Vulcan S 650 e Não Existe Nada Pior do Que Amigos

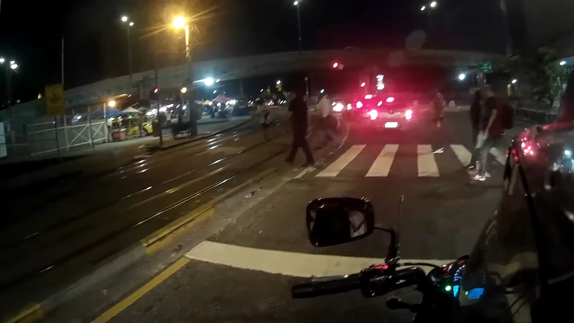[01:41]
É, turma, voltamos à bagunça do Rio de Janeiro. Aqui é a rodoviária Novo Rio, para quem não conhece o Rio.
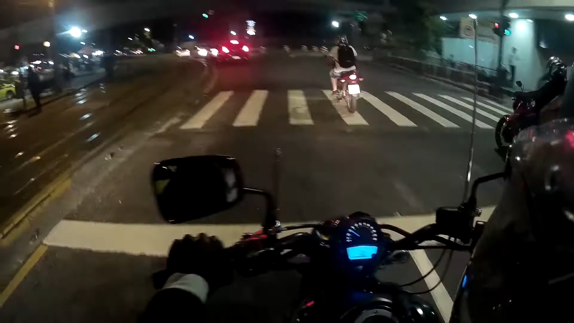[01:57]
Nós vamos pegar agora a linha vermelha.